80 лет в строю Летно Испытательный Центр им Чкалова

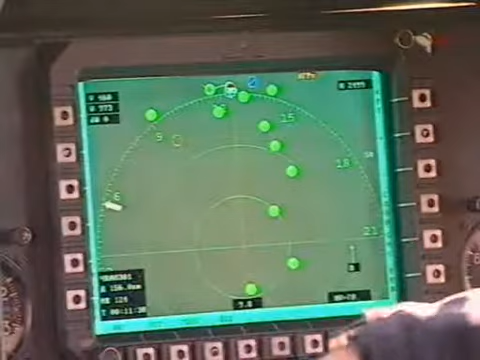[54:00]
Ветеран Ми-17 после установки на него современной авионики и приборов ночного видения по эффективности сравнивается с вертолетами более поздних выпусков.